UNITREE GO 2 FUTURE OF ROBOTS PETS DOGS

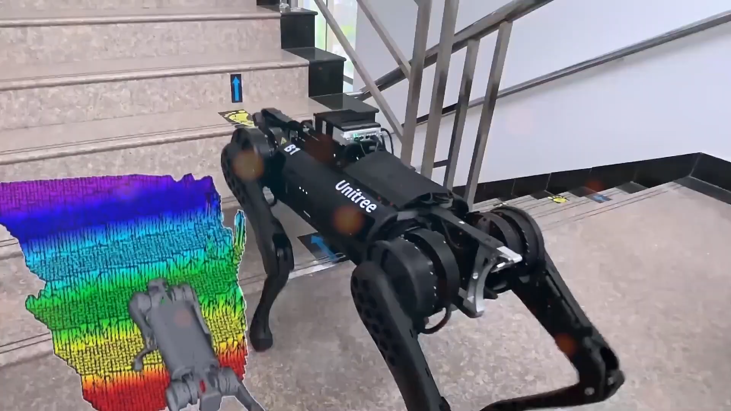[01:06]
Go-2 has a self-developed 4D LiDAR L1 by Unitree that is